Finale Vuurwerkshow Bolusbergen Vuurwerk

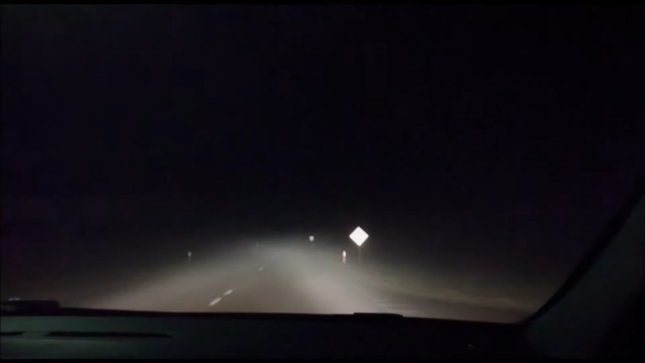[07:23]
Zo, wij zijn weer op weg naar huis. Nou, bedankt voor het kijken. Het is godverdomme trouwens echt behoorlijk mistig, zoals je ziet. Maar vergeet natuurlijk dat duimpje niet. En als je nog opmerkingen hebt of dingen waar hoe wij het beter zouden kunnen doen, laat het even in de comments weten. En we kunnen de weg niet eens meer zien. Werkt keigoed dit. Maar later, hè.